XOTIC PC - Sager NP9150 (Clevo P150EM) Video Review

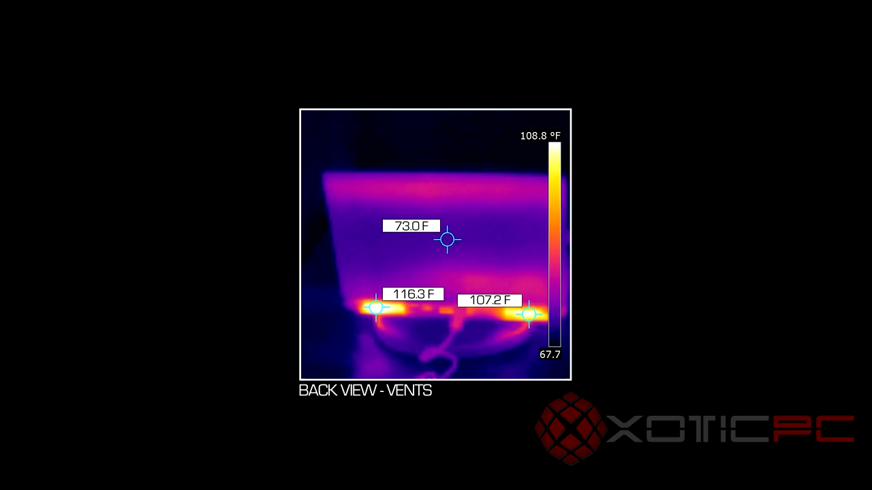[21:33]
On screen: scale top 108.8°F
some, some, uh, a kind of an in-depth look, if you will. It's a full thermal image of what the computer looks like. You can, you can tell where the temps are, you can, uh,
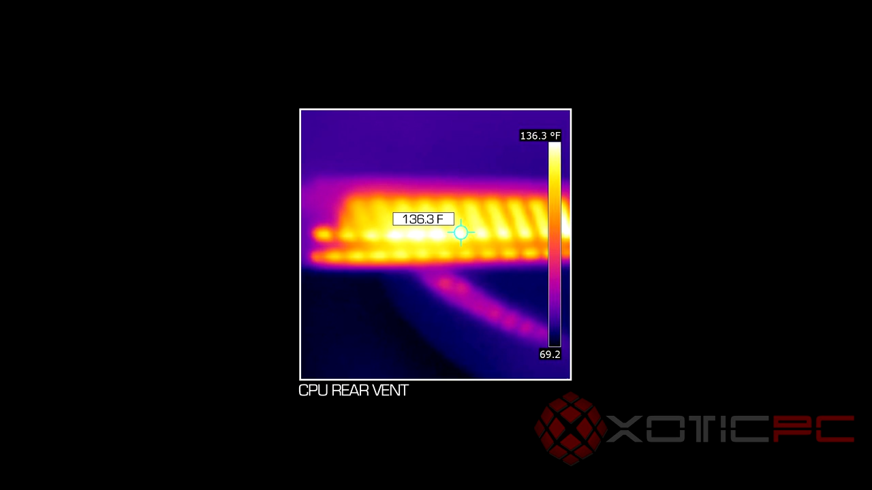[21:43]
On screen: spot 136.3°F, scale top 136.3°F
you can tell what they are in the first place, but you can tell the hot spots of the computer. It'll literally show you in a thermal image exactly what, uh, exactly what, uh, what your computer's doing. But this, the, you'll be able to see all the different, uh, thermal images. And as you can see, uh, the areas where that little,
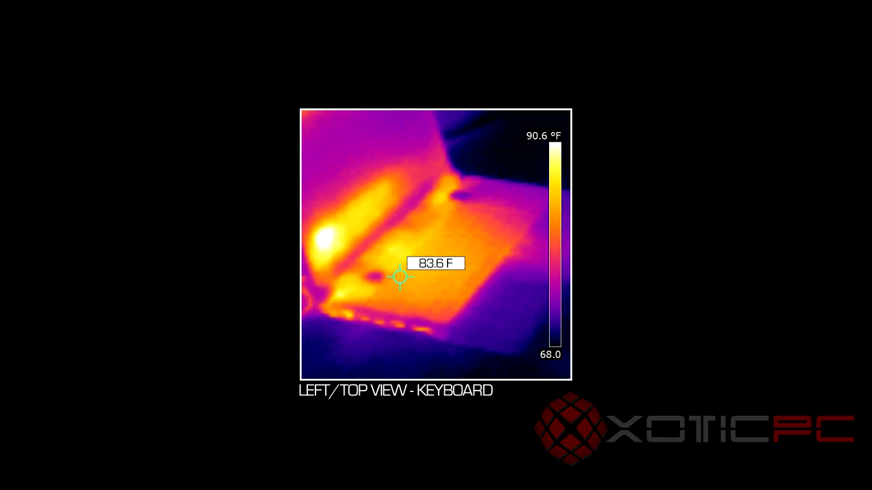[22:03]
On screen: spot 83.6°F, scale top 90.6°F
uh, crosshair, if you will, is pointing to, that's, that we're measuring that points, uh, thermal. So we're going to swing a few, uh, different images across here to show you, uh, you know, the, the hot points, if you will, of, of where the computer is and, and how hot the keyboard is.
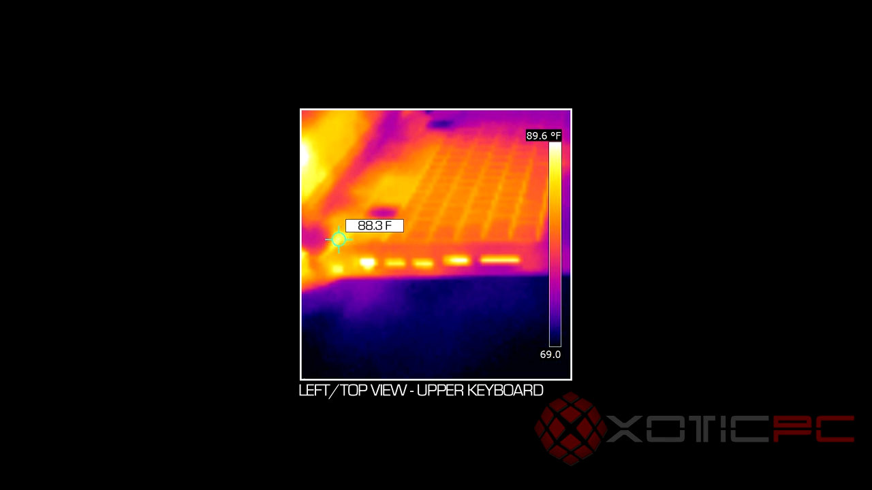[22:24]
On screen: spot 88.3°F, scale top 89.6°F
But I'll tell you right now, um, it's not hotter as far as the keyboard's concerned. It's, it's no warmer than, it's actually cooler than, um, than your skin will be, uh, which is kind of the point at which something will feel hotter than you. So Sager's done a great job of keeping the, the touch areas cool.
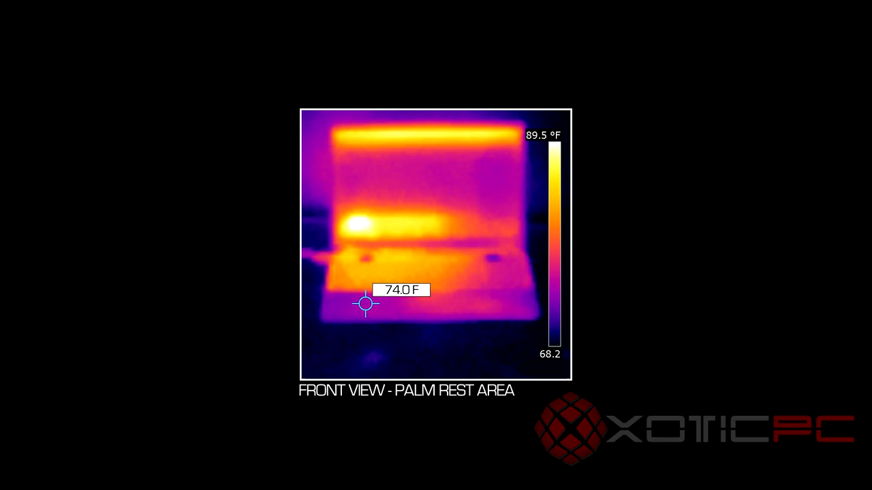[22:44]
On screen: spot 74.0°F, scale top 89.5°F
And, um, you know, it'd be cold to the touch and it's, it's just, it's running really hard right now. And it's not, uh, it's not even really breaking a sweat. Uh, the, the cooling I will say on this computer is, is quite impressive. Especially, you know, once you start playing around with, uh, better thermal, uh, coolants as well, you know, we offer IC diamond, which is why they considered one of the better out there.